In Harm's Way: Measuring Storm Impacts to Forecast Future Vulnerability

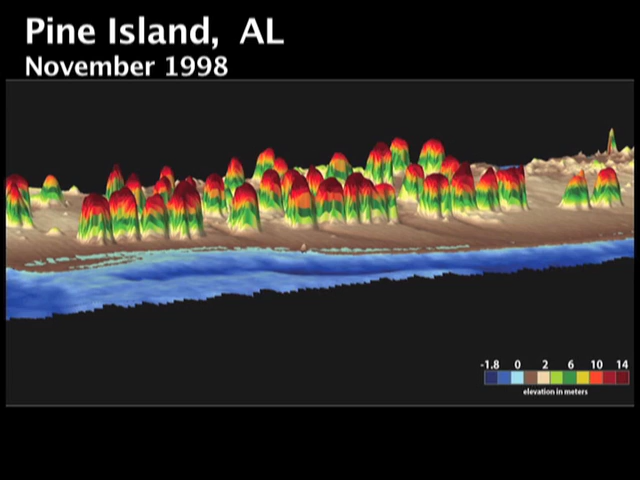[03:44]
and we depend upon this kind of technology now, both to measure what the beaches and barrier islands look like before storms and after storms.